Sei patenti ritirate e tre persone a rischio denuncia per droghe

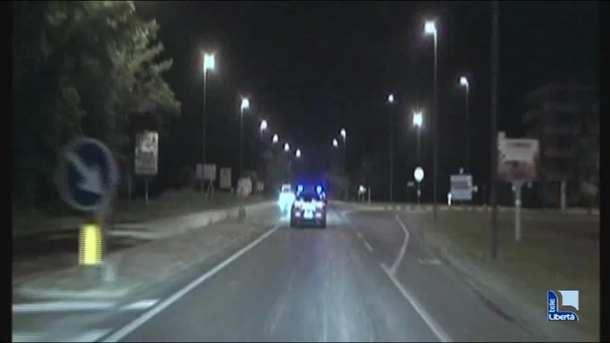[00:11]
E' questo il bilancio di controlli che sono stati effettuati nella notte da Polizia Stradale,